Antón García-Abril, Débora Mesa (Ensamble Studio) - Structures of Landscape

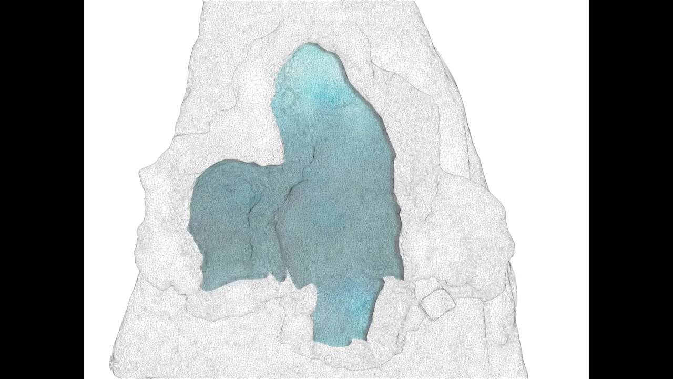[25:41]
So we designed this kind of vase of wrinkled,
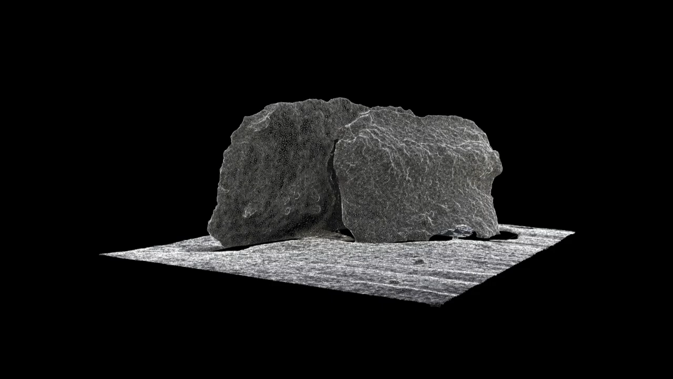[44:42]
scale and weight, 50 tons plus or minus between one and two each other, but the composition, the equilibrium, differs substantially. The engineering process was pretty much the same, was the interpretation through 3D scan photogrammetry